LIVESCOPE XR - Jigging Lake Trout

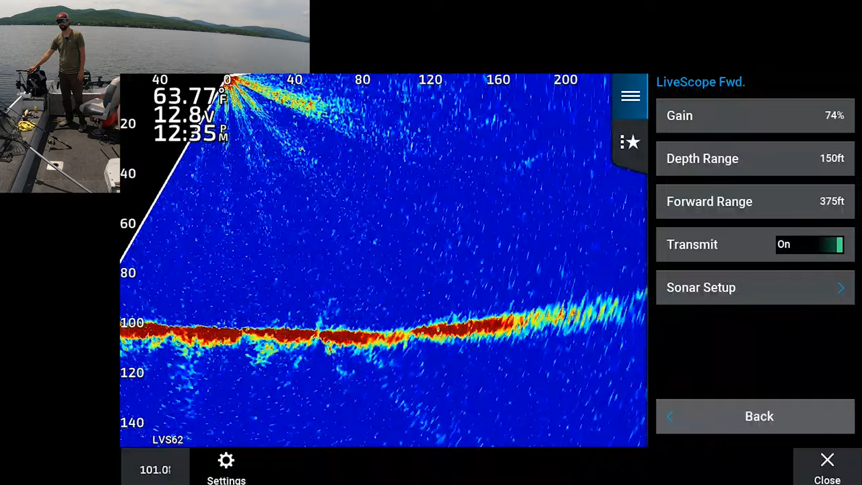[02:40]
On screen: water 63.77°F
But there's some times where you need just that extra little punch and another $1,000, just to $2,500 just to buy this transducer. And I have it running off a Summit pole because I run spot lock. And so I'll go through my settings real quick. So in our setup appearance, color scheme is blue, color gain is 99, color limit is a default. So that's kind of your contrast. Bottom fill is off, trails is off. Noise reduction, ghost tree, and TVG are off.
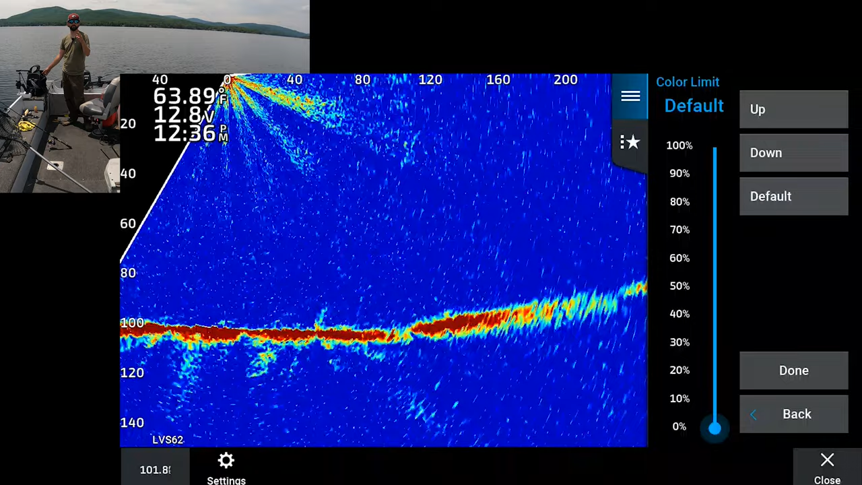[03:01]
On screen: water 63.89°F
Those slow down the unit. I'm jigging, I want the livest information possible, the fastest information possible. I don't really care about the clarity right now, especially with the test.
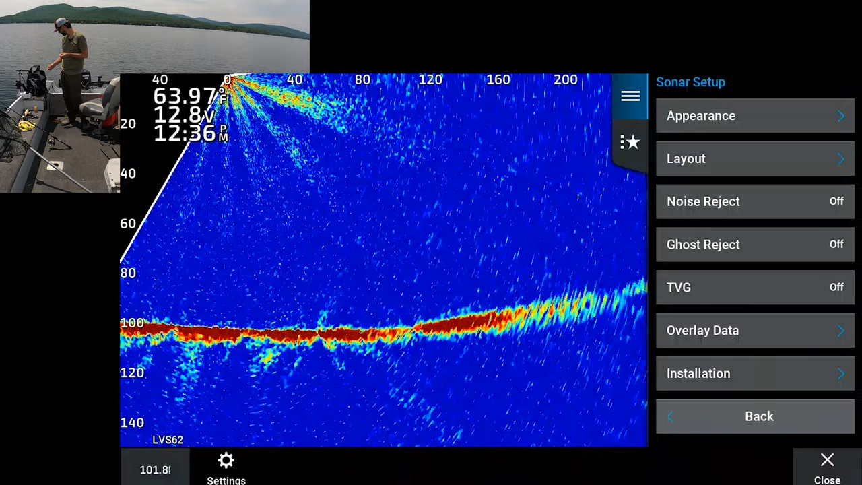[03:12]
On screen: water 63.97°F
And then installation is obviously in fresh, auto, and I don't really calibrate the compass.
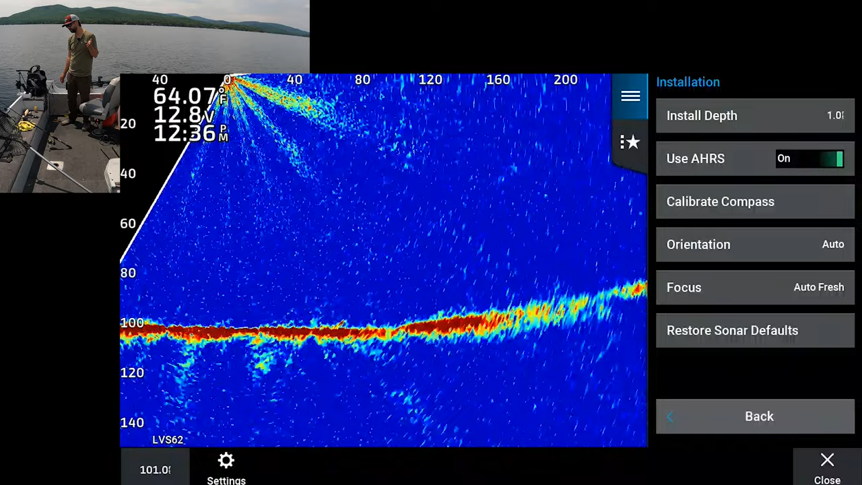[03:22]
On screen: water 64.07°F
People say you do, I've never really had the need to. But what we're seeing right now, and I'm gonna turn my gain down just a smidgen, is we're seeing lake trout. I'm gonna pop this in the middle of the screen so you guys can see this. 110 feet down is the bottom, and I got one at 65 feet, one at 85 feet, one at 110. Let me keep scrolling.
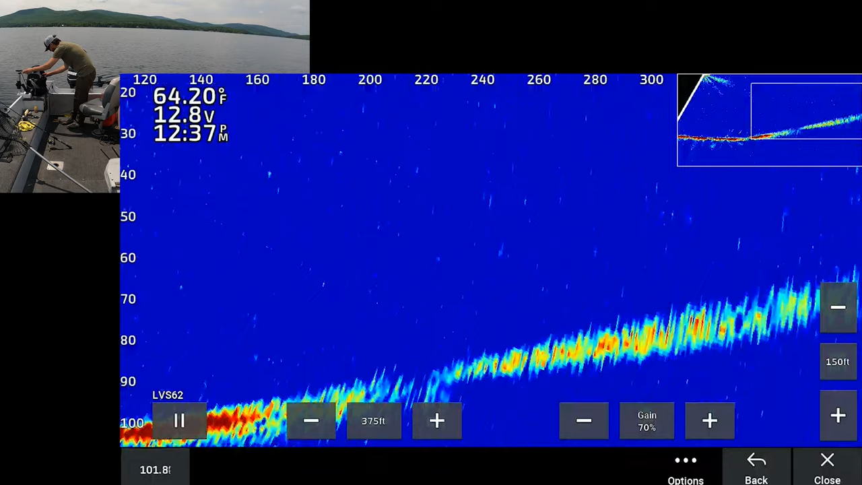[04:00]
On screen: water 64.20°F
And they've been hanging right close to bottom, so that's why I'm zooming in there. So there's a whole school of them. There's another whole school of them 125 feet away in this direction. It's one of the other reasons I have the pole. And I'm starting to see a little bit of flickering here at 240, right where there's a seam.
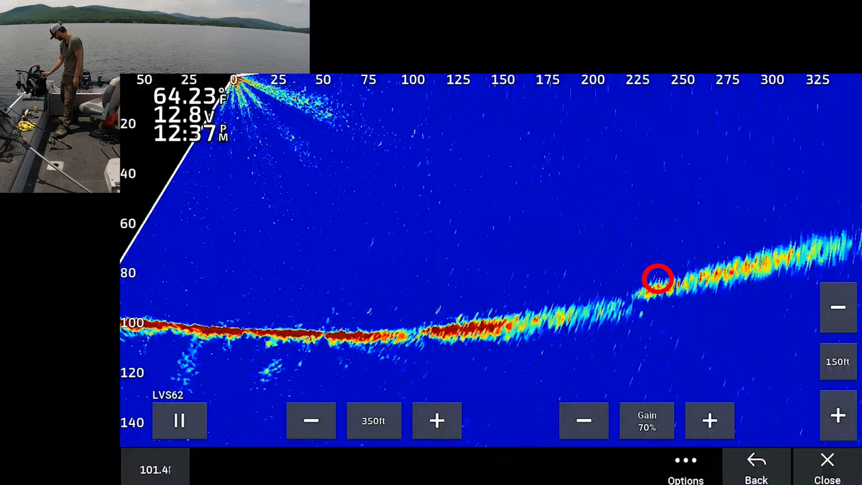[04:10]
On screen: water 64.23°F
So it could be a little confusing. There might be fish there, there might not be. Right now we're punched out to 350 feet.
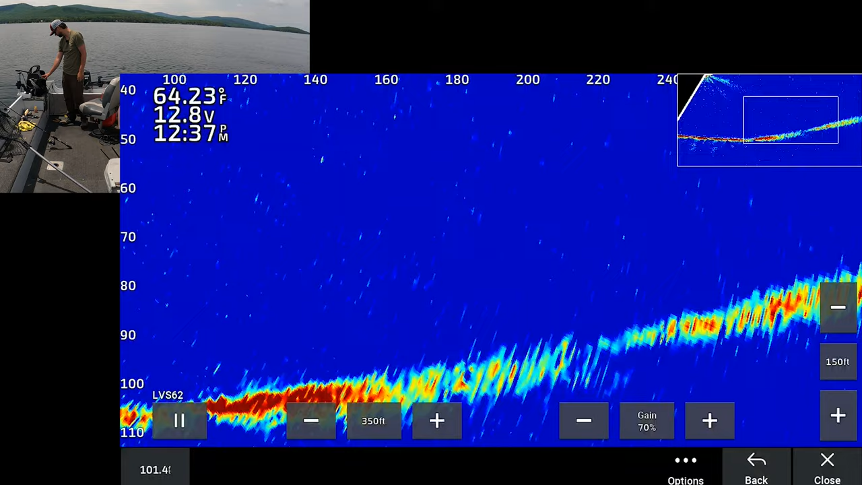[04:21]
On screen: water 64.23°F
Now they promise 500 feet in fresh water. And now they said the same thing about the LVS 34. It's not really, my limit for the LVS 34 is like 120 feet. Like max, I start losing my little tiny jig. And we're fishing for a small lake trout that feed on smelt here. We're using a little tiny jig. So I'm seeing possibly fish, and we're gonna hit some waves here in a minute, which is not gonna help our cause at all.
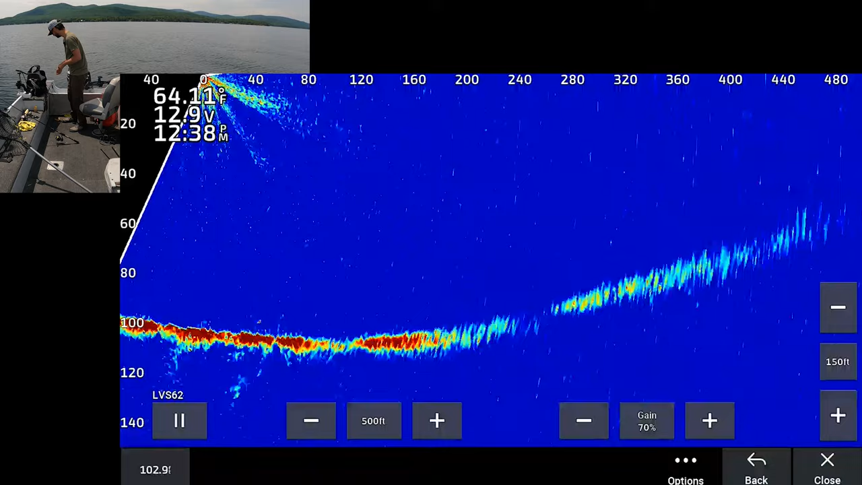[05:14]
I'm sure if there was a school of, like a big school of smelt or bait, I could easily see them at that maybe 400 mark on this lake because it's so clear. So I'm gonna stop recording. I'm gonna go back to lake trout fishing. Well, we chased it.
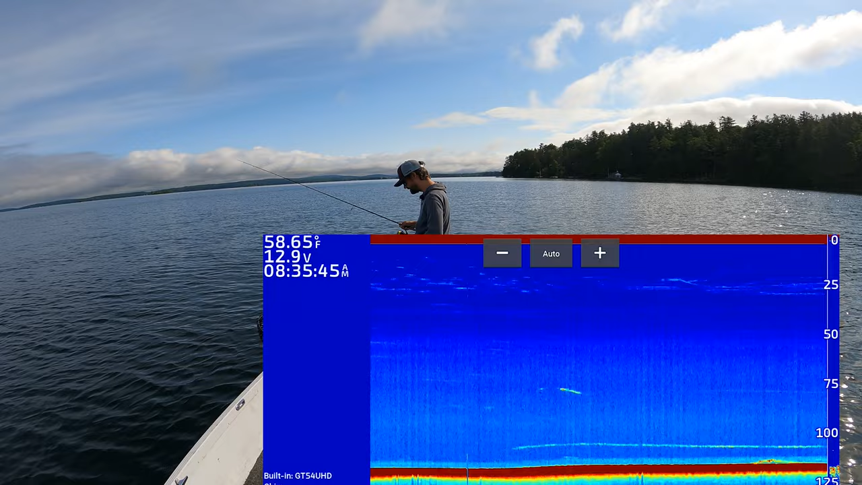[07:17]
On screen: water 58.65°F
You can kind of see some marks down there and kind of like a little couple bumps, but it's not as fun as LiveScope, man.
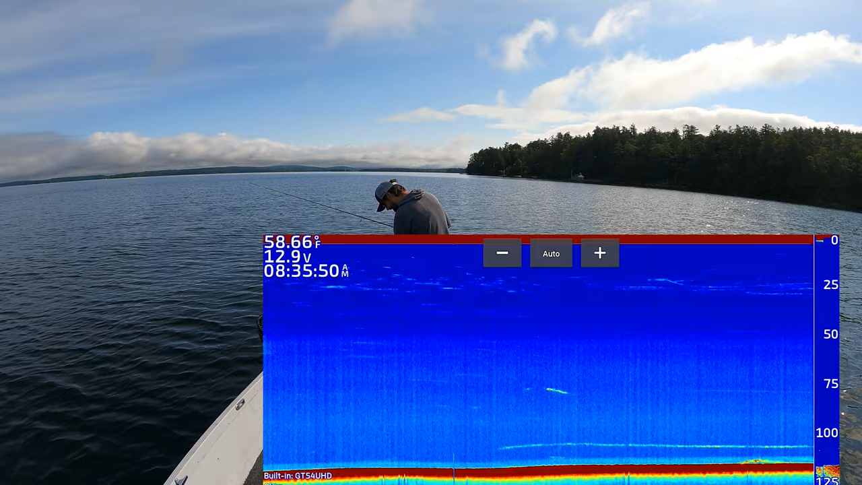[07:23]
On screen: water 58.66°F
Not as fun as LiveScope.
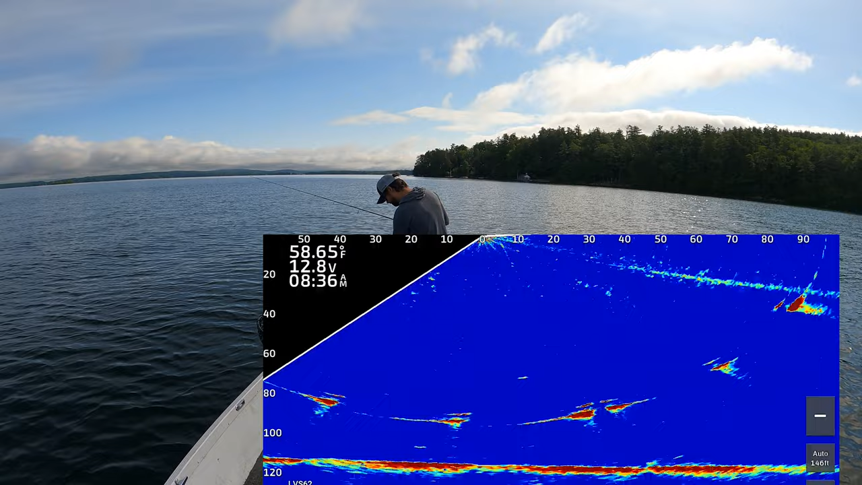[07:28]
On screen: water 58.65°F
And I'm gonna actually go back and turn that stuff off because it actually creates some interference on itself.
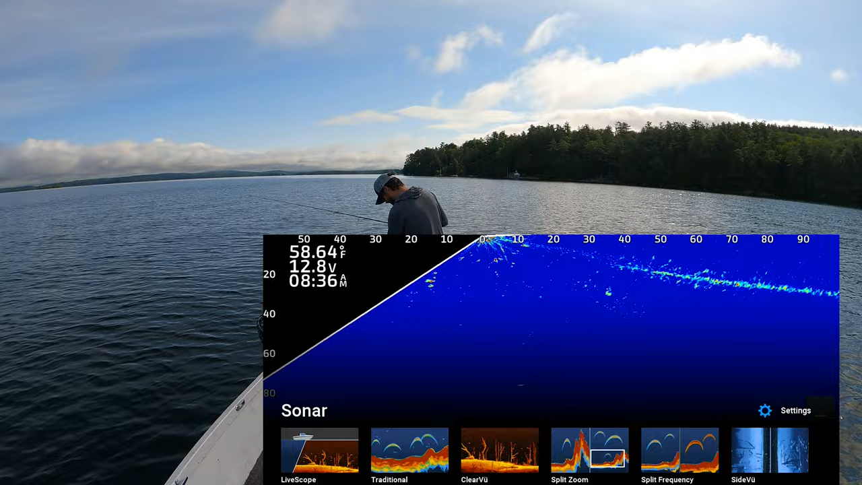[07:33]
On screen: water 58.64°F
Now this is in forward mode. This would be a lot clearer. This is very clear. It would be clearer in down mode where there's not any backwards interference. So I'm getting a little bit of flash ghost tree at like the 20 foot mark, but that's okay. But the clarity on this is a little bit crazy. So the unit runs a little bit slower when I'm recording, it seems like. So you're seeing a little bit of flickering, but not a ton.
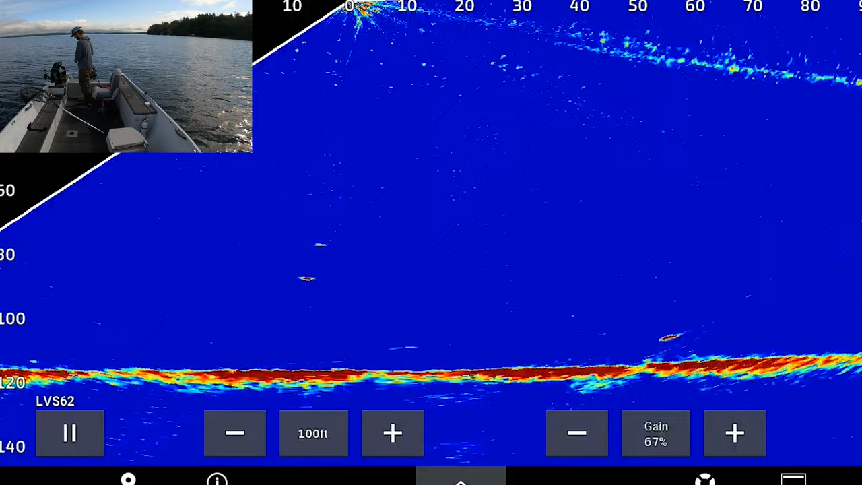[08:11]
Ooh. He wanted it and then changed his mind the last second. And I'm running similar settings to the LVS 34. So I really haven't like tweaked with it, messed with it yet. Now I feel like most of the LiveScope ones, the 34 and then even this one, the 62, have like a little bit of blind spot, like right, it's like stitching that happens like right directly below. So you're better off being in front of the sonar or behind the sonar just a little bit.